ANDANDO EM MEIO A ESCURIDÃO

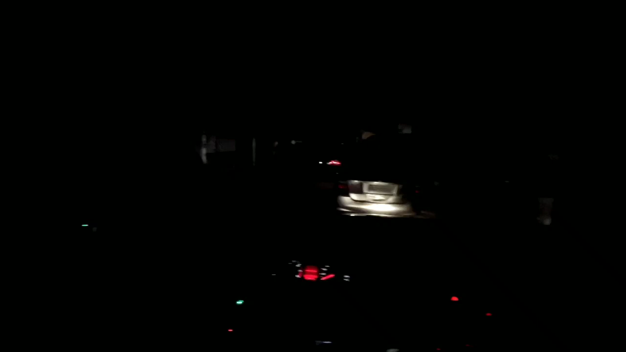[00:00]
Se liga nessa treta Ó, vou apagar o farol Cê é louco, mano
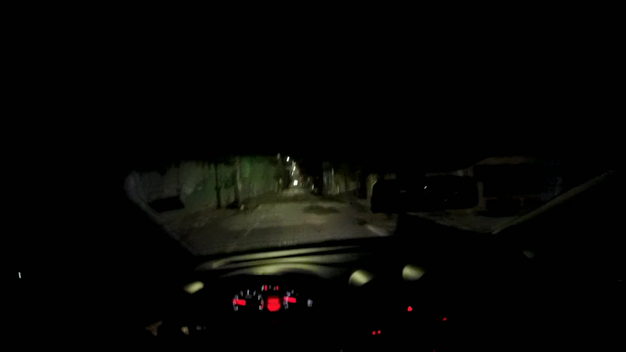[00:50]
É, rapaziada, é isso O barco tá sem luz ali Vou ali abastecer o carro Amanhã cedo tem que sair E vou falar pra vocês Já é quase oito horas da noite Tá sem luz desde Ah, cara, desde umas quatro e meia Por aí Cinco horas
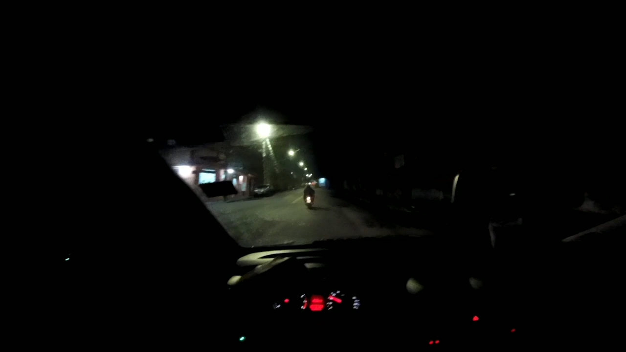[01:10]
É até perigoso andar nas ruas assim Apagado, né, velho De carro ainda vai Mas a pé, mano
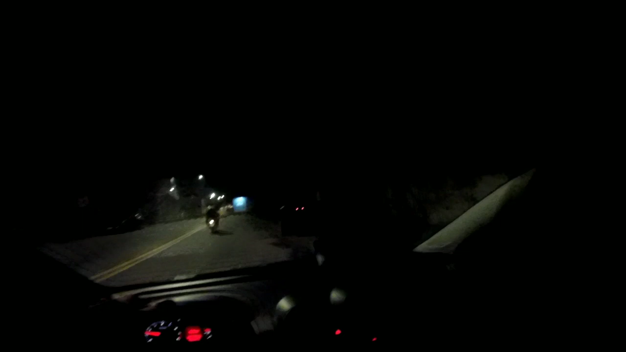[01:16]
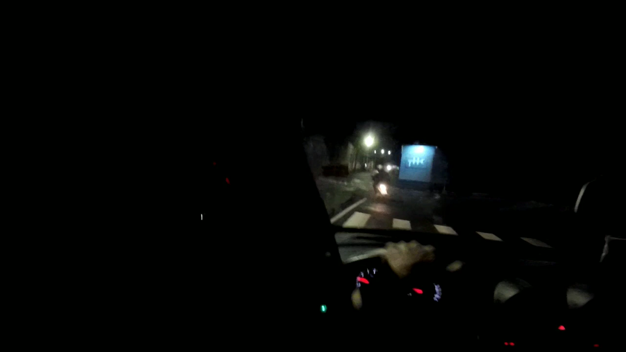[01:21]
Facilita muito, né A salta e tal Rapaziada, tô chegando aqui no posto Chegando lá Tirar essa câmera aí, né Opa Calma aí, fi
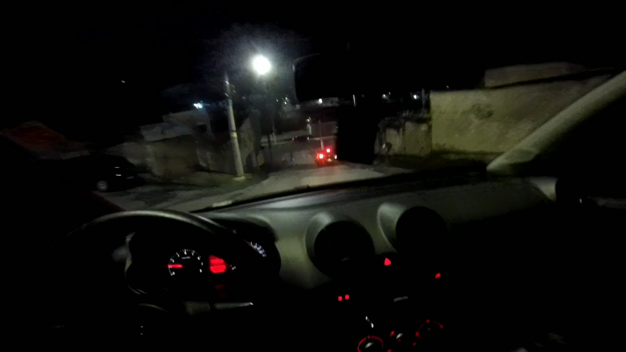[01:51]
Chegando aí, galera Gravando aí pra vocês, ó Depois eu volto a filmar lá dentro do bairro Pra vocês verem a proporção de Nossa senhora, a fila Não, mas essa fila aí é pra gasosa
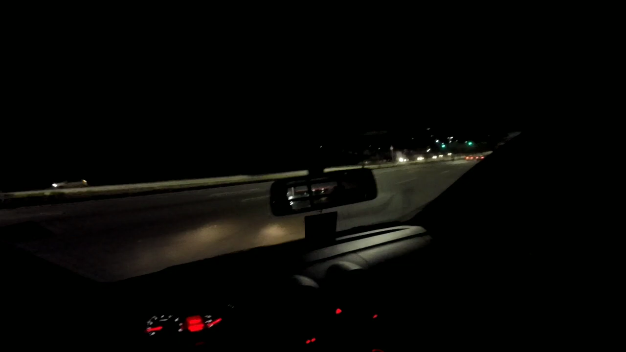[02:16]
Vamos segurar as pontas Arrumar o mic Quer apagar aqui o odômetro Apagar Apagou Bora
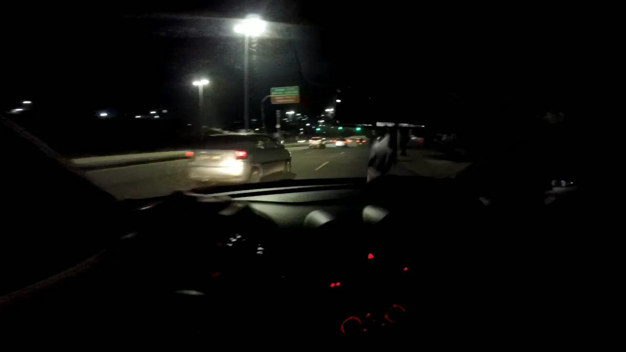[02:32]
Isso aí Vamos voltar lá, rapaziada Acabando de abastecer o carro aqui Rapaziada, o negócio é o seguinte, velho Quanto tempo tem que eu não faço uns vídeos, hein, mano É... Deixa eu baixar essa câmera um pouco, cara Eu acho que não tá legal ainda Mas vou deixar assim Hoje não há tanta coisa assim no chão, meu Deus do céu Tamo voltando aqui, rapaziada Pro bairro Aí tá o prédio da Localiza
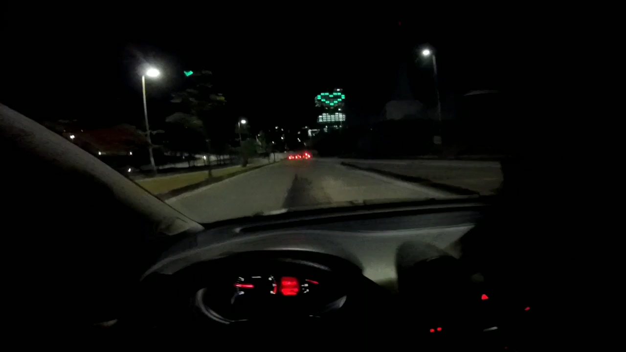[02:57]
Aí, abaixou Vou colocar meu cinto Que costuma ter polícia aqui, velho Vamos ver aqui Se tiver também não vai ser pra parar Mas, galera, acho que amanhã Amanhã cedo eu vou fazer um vídeozinho também Porque a noite, assim, não dá pra enxergar muito bem,
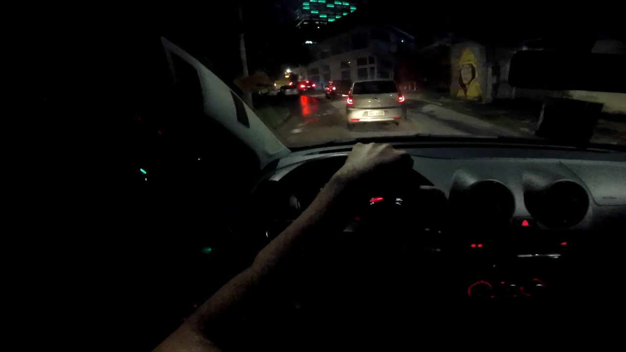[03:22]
né No vídeo Ainda mais aqui com esse insufilme aqui de lado Mas... Vamos trocar aqui Vamos deixar o farol mesmo
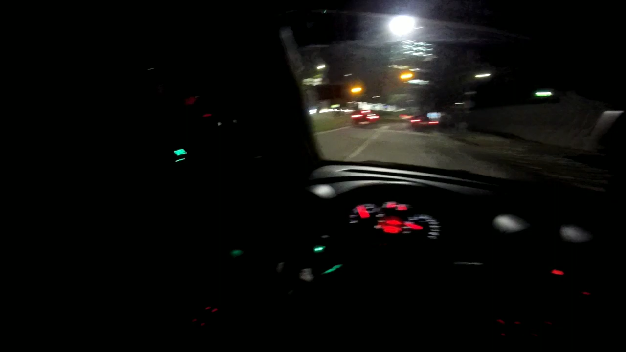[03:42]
Vai parar o busão aí Vai parar o busão Sai pra lá Vamos voltar pra dentro do apagão agora, hein, rapaziada O condomínio, você vê que aqui tá com luz na rua Ó, o prédio aí tá com luz Aqui tá com luz Nossa, vou ligar esse ar aqui porque tá calor, hein